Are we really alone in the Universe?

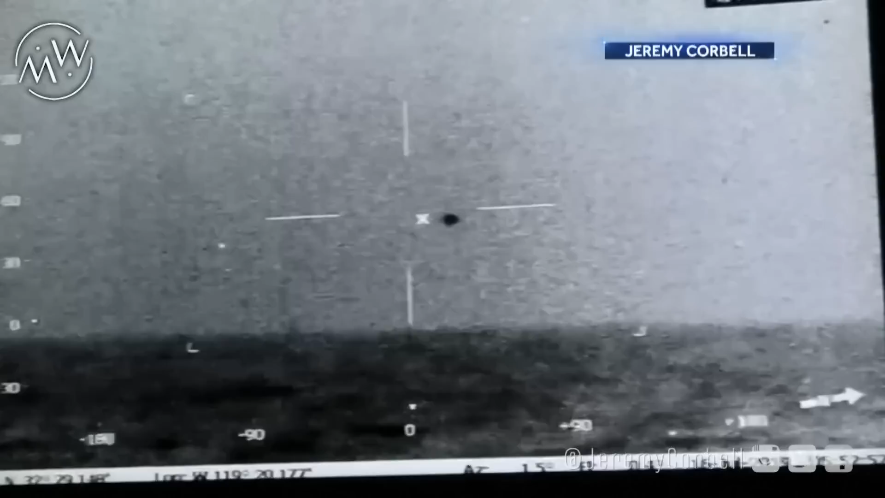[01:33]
Meanwhile, more videos surfacing showing odd objects have been leaked to documentary UFO filmmaker Jeremy Korbel,
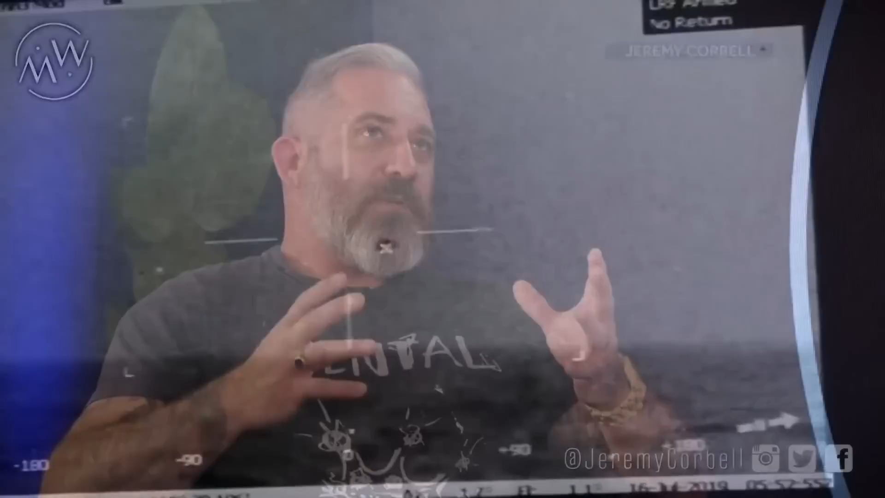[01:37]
who recently released pictures of an orb shape over Mosul, and these images showing a cylinder flying over a rock.